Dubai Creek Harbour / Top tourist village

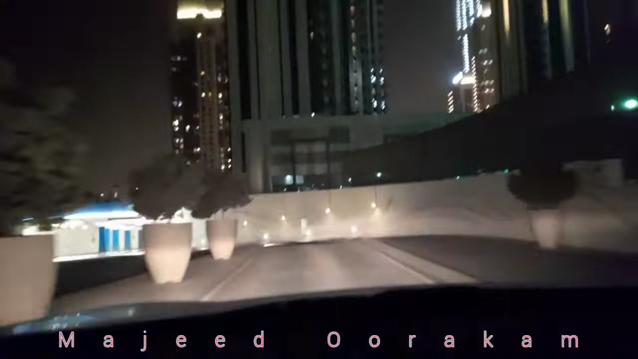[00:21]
ദുബായ് ക്രീക്ക് ഹാർബറിലേക്ക് വരുമ്പോൾ തന്നെ നമുക്ക് അവിടെ ആദ്യം കാണാവുന്ന ഒരു മരീന പാർക്കിംഗ് എന്ന് പറയുന്ന ഒരു പാർക്കിംഗ് കാണും.